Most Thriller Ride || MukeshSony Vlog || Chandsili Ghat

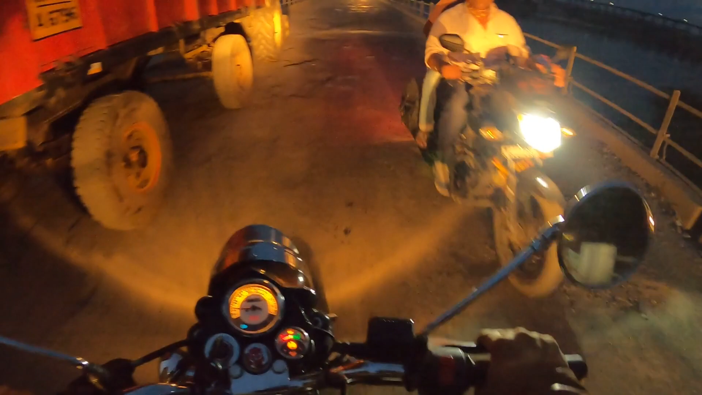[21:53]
देख रहे हो मेरे ख्याल से यहाँ पे भी कुछ फ्लाईओवर बन रहा है, मुझे नहीं पता।
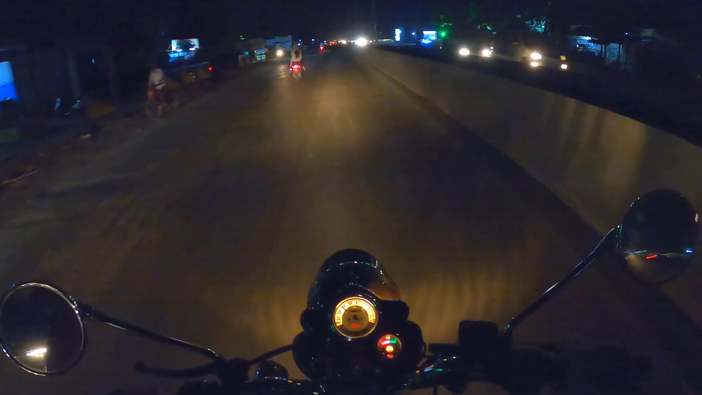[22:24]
फाइनली अपुन का होम टाउन आ चुका है शहादा। एटलीस्ट यार यहाँ पे काफ़ी अच्छे रोड बन चुके हैं अभी, अच्छा लग रहा है। अभी घर आ चुका हूँ नियर बाई, बस थोड़ी ही देर में घर पहुँचूँगा। पिछले ऑलमोस्ट 4 दिन से मैं घर से बाहर था राइड के लिए, तो